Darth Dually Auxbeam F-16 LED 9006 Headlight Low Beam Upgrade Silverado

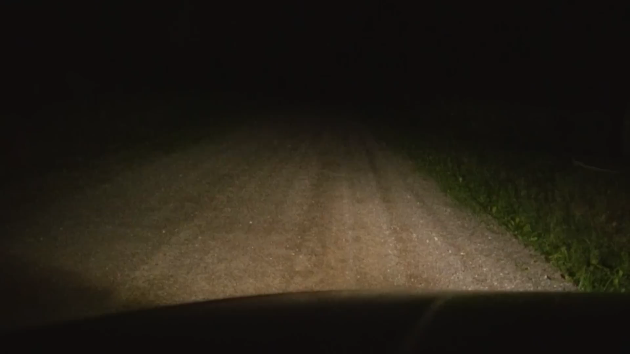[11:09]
Okay, so here's the LED lights on a dark road. I'm gonna give a shot of the HIDs just to give a comparison. I think they're very comparable lights, but the only thing is the LED lights look whiter than the HID.